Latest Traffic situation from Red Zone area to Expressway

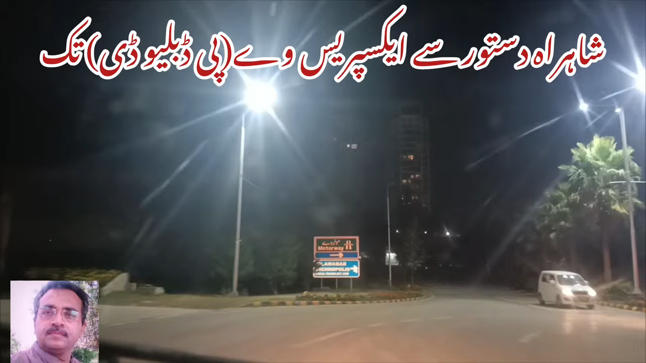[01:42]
ہاں جی کلکل ابھی تک یہ جو مہین انٹرنس ہے کنونشن سینڈر والی یہ تو ابھی اپن ہے لیکن سائیڈ پہ یہ کنٹینر جو ہے وہ رکھے گئے ہوئے